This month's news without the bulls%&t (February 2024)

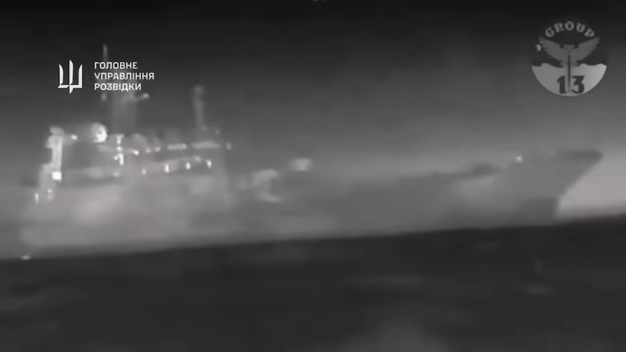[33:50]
In another small victory, Ukraine's military was also able to use naval
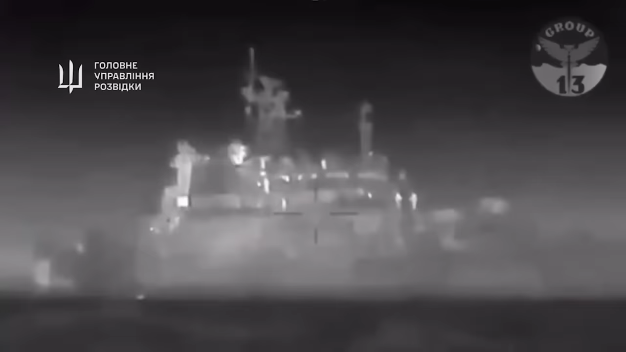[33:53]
drones to sink a Russian landing ship in the Black Sea, a vessel which can carry a total of 87 crew members.